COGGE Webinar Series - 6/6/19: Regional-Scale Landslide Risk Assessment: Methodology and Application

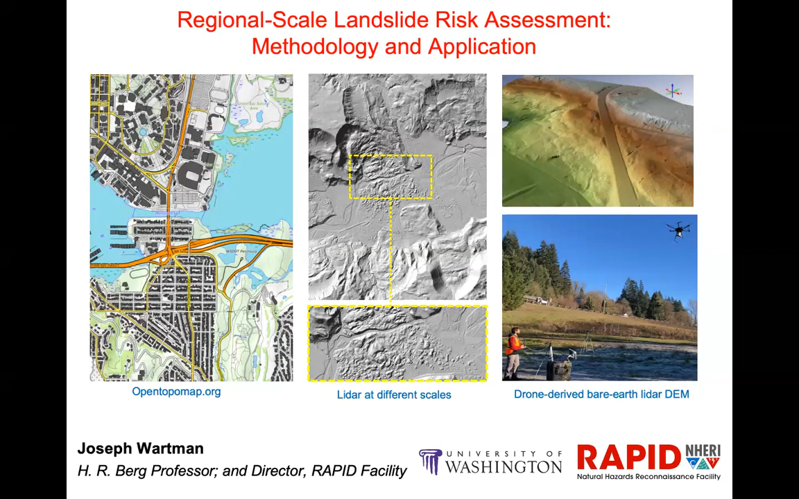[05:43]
and he's piloting the high-resolution LiDAR system on a drone. And this allowed us to develop bare-earth LiDAR of an active landslide site in Oregon in just a couple days. And something like that, of course, would have been really unthinkable just a decade ago. So I think we're seeing some really important advancements there.